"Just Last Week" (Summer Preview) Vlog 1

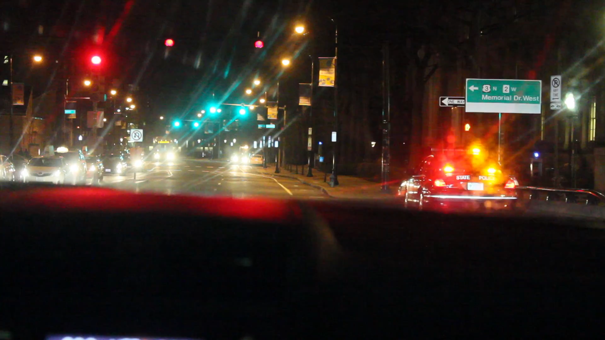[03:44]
Everywhere you look, to the right, everywhere you look, nigga, this shit is on high alert.